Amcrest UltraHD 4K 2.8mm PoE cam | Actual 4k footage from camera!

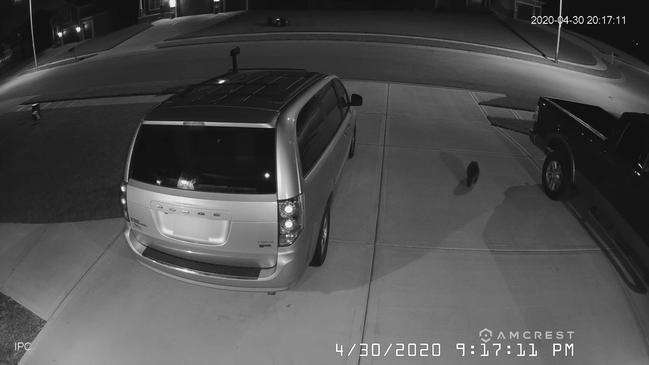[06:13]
have an infrared light on it but I do keep lights on at my house at night but you can see this raccoon just walking around like he owns the place now and